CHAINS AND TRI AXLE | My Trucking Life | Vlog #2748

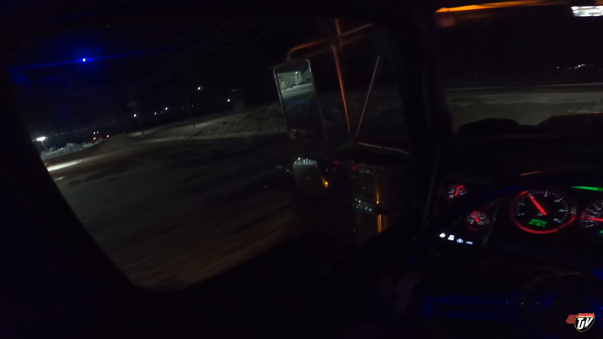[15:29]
So we have 881 kilometers, 550 miles to our first delivery. We want to get there tomorrow sometime at a decent time. 400 meters, turn right on Highway 59. I'm hoping that I can get both headers delivered tomorrow. Chatfield and Ankawson, Minnesota are about an hour apart. So I'm hoping I can get both of them off and delivered tomorrow. And then get reloaded in the afternoon, maybe even.
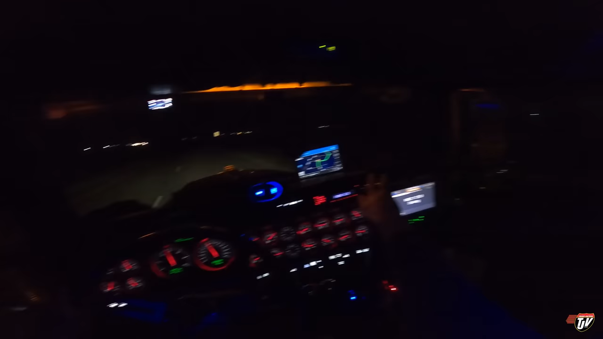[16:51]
Flying J. Looks like the load is staying put as it should. I'm not expecting it to move, but I'm gonna pull in here anyways and just double check, make sure everything is still tight. I mean, I know I didn't miss anything, but you never know, you never know, you always gotta double check. Might grab a coffee and right away is here too. I just got some new instant coffee and I'm gonna try out.
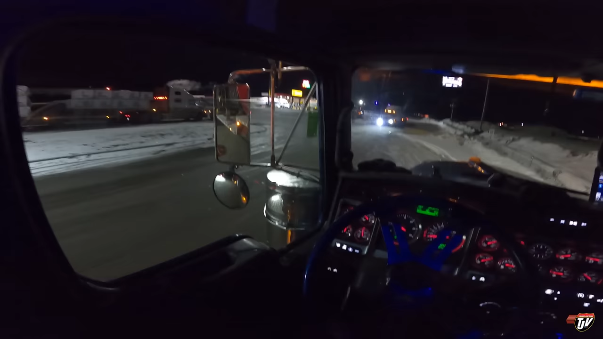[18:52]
Okay, he wants me to go first. All right. Thank you. Look at this green and white peat over here. Sweet custom paint job. Oh, we're gonna do a slow roll past this beauty. Oh,
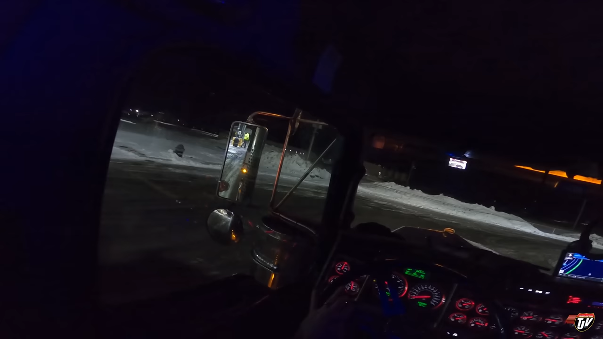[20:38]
gonna stop right here. Going to double check everything.